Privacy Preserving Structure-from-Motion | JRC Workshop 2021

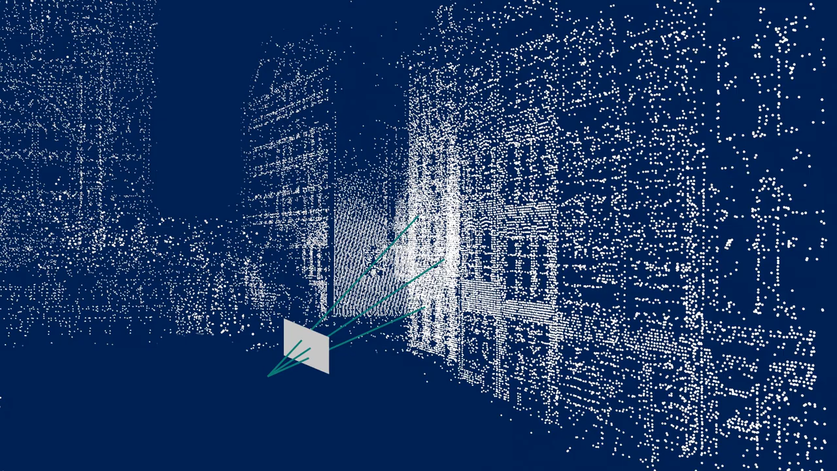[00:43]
This uses some scene representation that we can use to find correspondences between what the devices are observing and this representation. And from this we can estimate the device pose and consequently render the virtual content correctly in the background image.
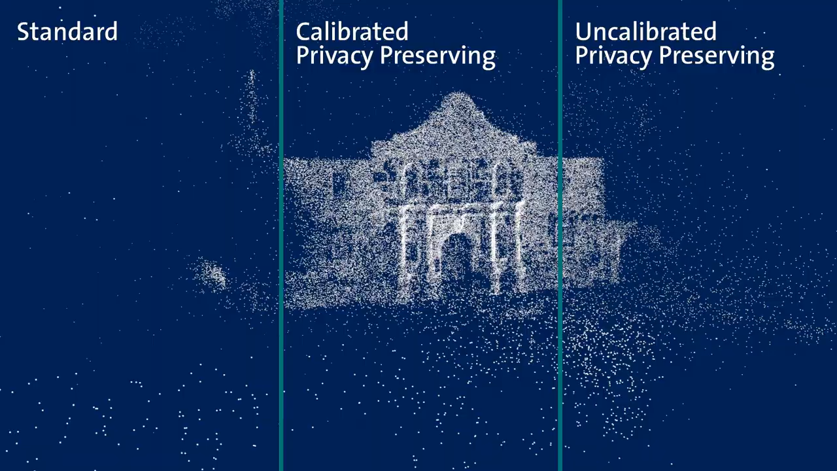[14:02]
we have a model reconstructed with standard tractor from motion with key points. In the center, there is the privacy-preserving version where we know the camera calibrations.
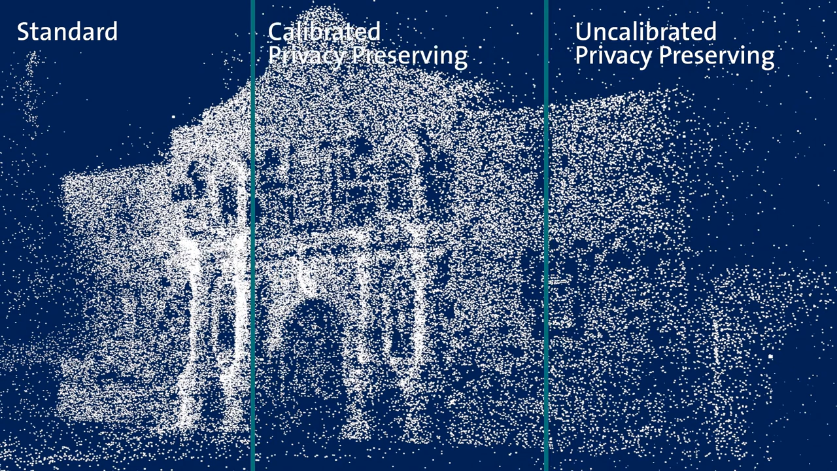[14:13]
And on the right, we have a version where we also do self-calibration of all the cameras. And you can see the reconstruction quality is actually very similar for all three methods.
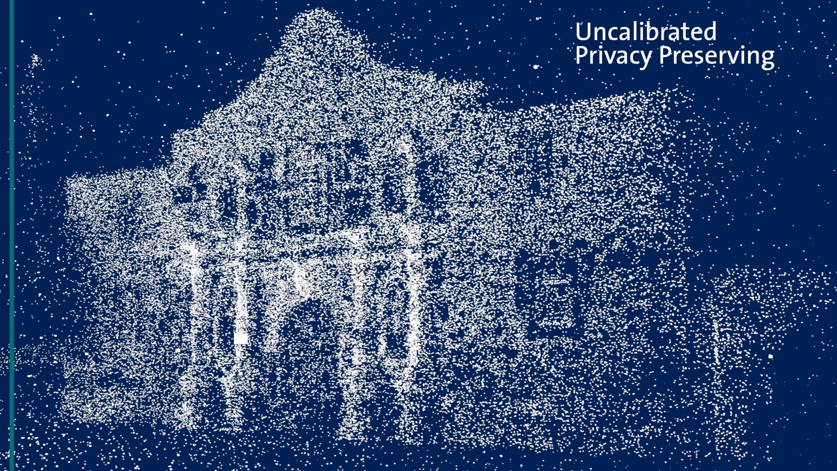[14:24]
The one big difference that we have with the privacy-preserving versions is that we have much less triangulated points, which is mostly just because we need four images for triangulation and therefore we lose all the feature tracks with only two or three images.